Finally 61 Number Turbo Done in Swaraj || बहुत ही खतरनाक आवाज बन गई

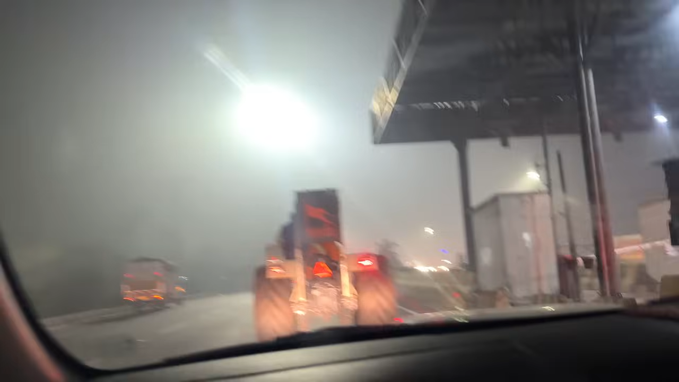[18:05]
टोल टैक्स पे पहुंच गए ट्रैक्टर अभी तक ठीक चल रहा अपना टेम्परेचर इतना
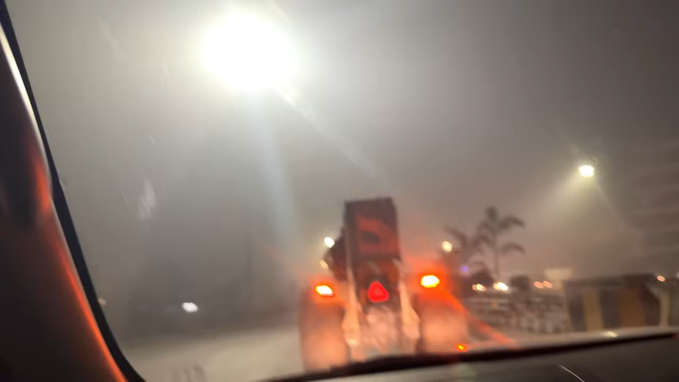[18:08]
उठा नहीं रहा टेम्परेचर बस वही रीजन है यार जब ट्रैक्टर तेल को लगा जब तो